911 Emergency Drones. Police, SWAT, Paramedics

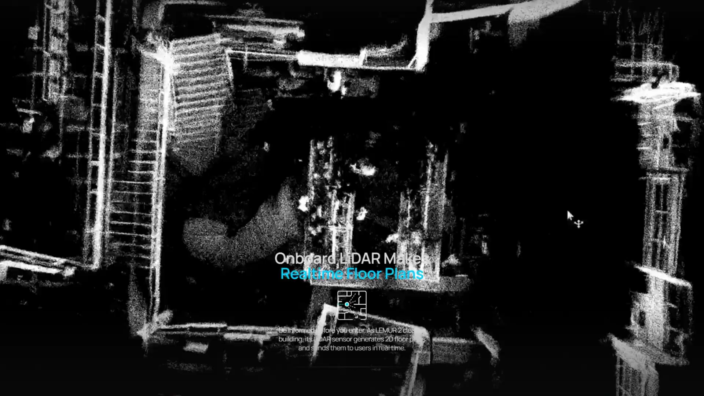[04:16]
and what is a two-way communication device that allows you to actually, as an operator, talk with people on the potential other side.
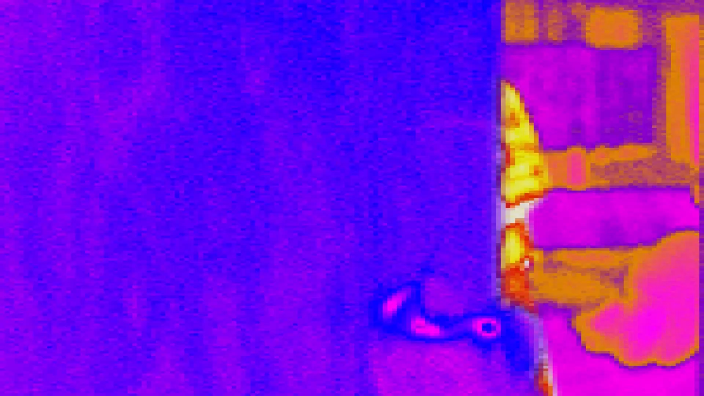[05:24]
And they have a bunch of different camera feeds, not just HD vision, but also thermal and night vision.